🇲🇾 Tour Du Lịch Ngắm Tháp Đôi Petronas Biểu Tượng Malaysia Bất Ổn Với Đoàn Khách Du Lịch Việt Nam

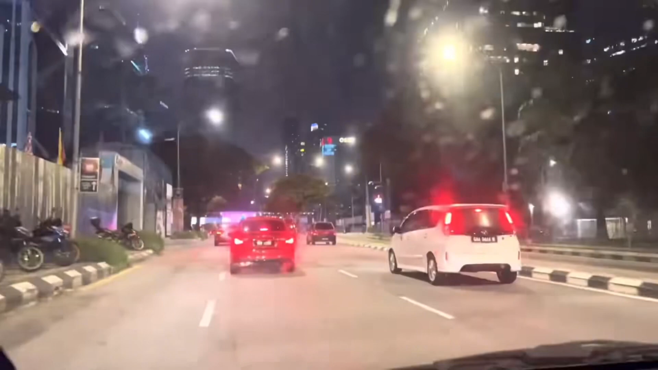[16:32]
Mình đi thôi kệ, mình đi trải nghiệm thôi chứ biết là nó không có như ý mình đâu. Mình nghĩ không biết là mình sẽ là dấn ở nhà. Đây. Cô. Đường phố về đêm. Nhà cô rồi. Bây giờ là mình hiện tại bên hiện tại là bên Malaysia là 11 giờ 30 phút.